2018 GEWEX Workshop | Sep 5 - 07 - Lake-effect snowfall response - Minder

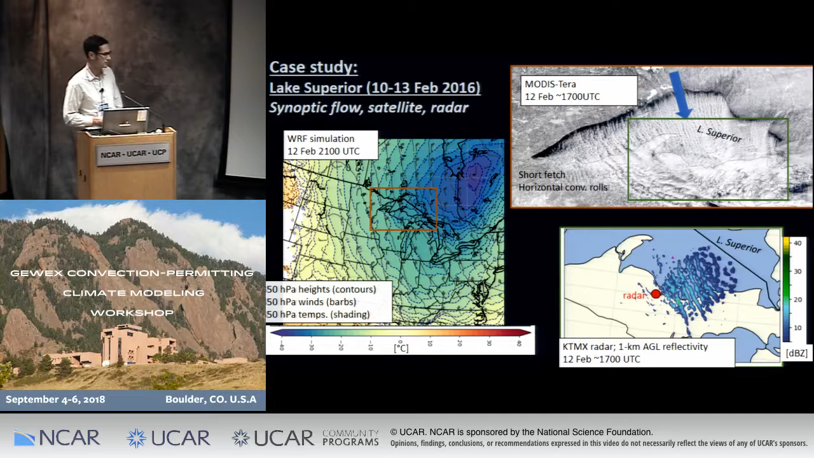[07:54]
And if we zoom in on this this downstream region we look at some radar data to see what the precipitation is coming out of those clouds. And we see these bands that look much like the clouds of radar reflectivity indicative of snowfall in those in those bands. So that's just a snapshot. What if we look at the storm total precipitation from stations you get you get these maps.